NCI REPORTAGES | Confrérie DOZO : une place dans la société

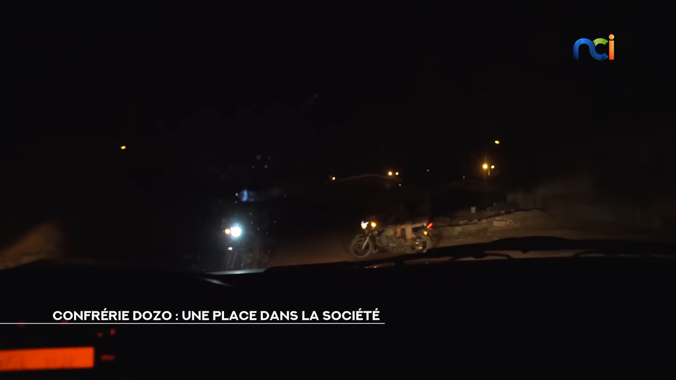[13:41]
Mais à quelques mètres de là, un autre individu est aperçu dans le noir.